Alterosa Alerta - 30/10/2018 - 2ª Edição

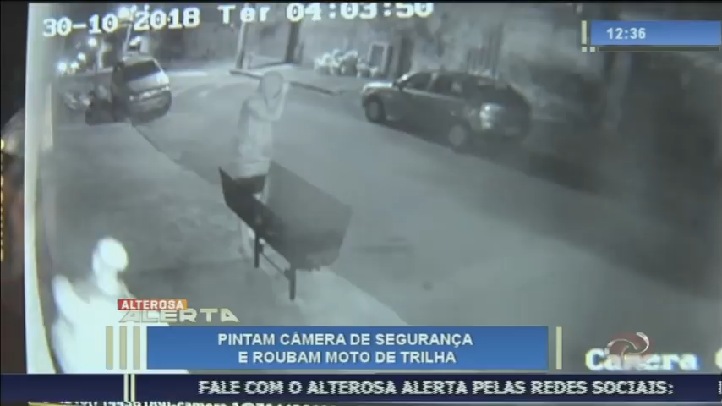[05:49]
de madrugada eles vão até as câmeras e jogam tinta preta nas lentes
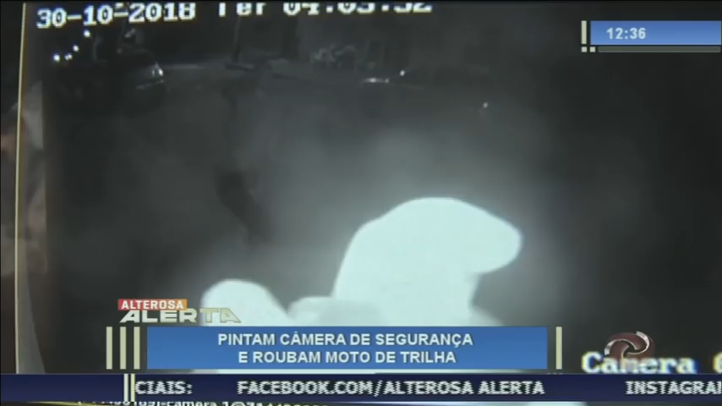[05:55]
depois invadem o condomínio e roubam Stanley,
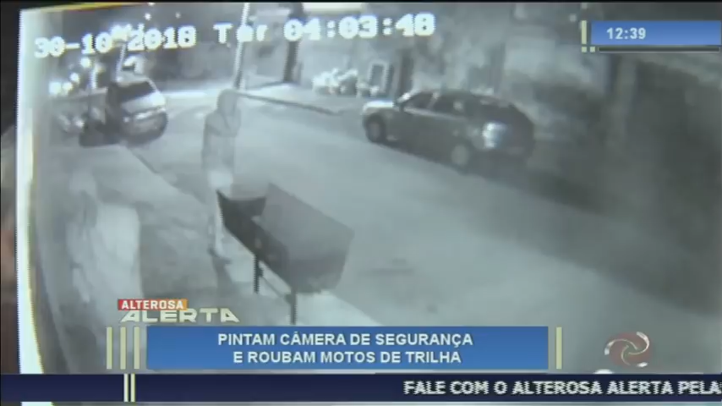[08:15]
vai lá e faz a tinta impede a visão anda com o rosto coberto que muitas vezes pode ser até pessoas próximas né uns dos olha lá sabe o que está fazendo quadrilha especializada quadrilha especializada tenho certeza que vai ser vida muito curta pra eles e um menor de idade foi apreendido com drogas e com uma submetralhadora em contagem na região metropolitana da capital o Rafael Martins vai falar comigo o menor está andando com uma submetralhadora meu filho é isso?